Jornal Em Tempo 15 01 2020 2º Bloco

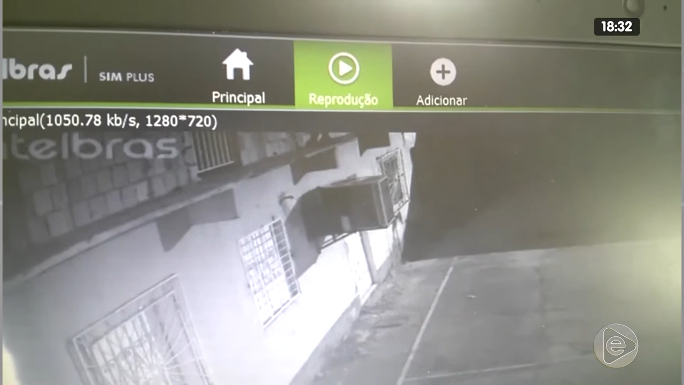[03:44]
câmeras de monitoramento e fios de cobre da igreja de São Francisco de Assis, no bairro Nova Floresta, na Zona Norte. A ação aconteceu durante a madrugada. Imagens do circuito interno flagraram toda a ação do bandido.